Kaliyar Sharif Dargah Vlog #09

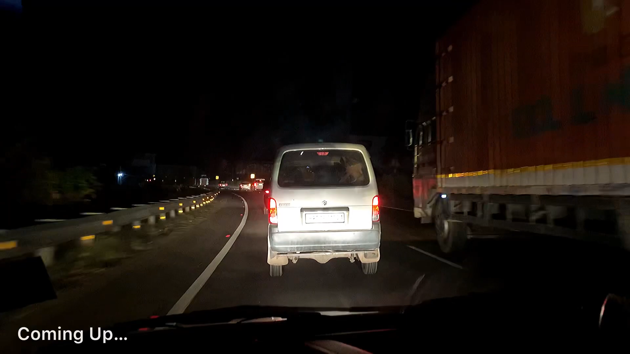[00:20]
कि यह कलियर शरीफ कर रास्ता है और अब हम हरीद्वार के पास ही है
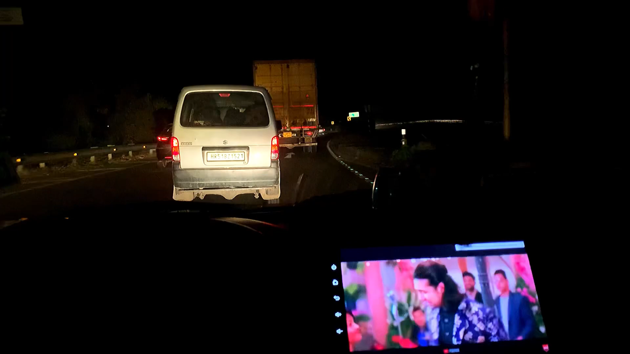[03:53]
है और यह तगड़ी भीड हो रही है यहां पर
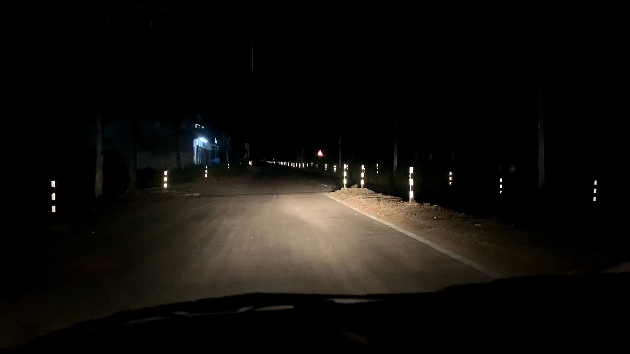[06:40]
और बहुत अंदेरा हो रहा है � अब टाइम हो रहा है तीन बच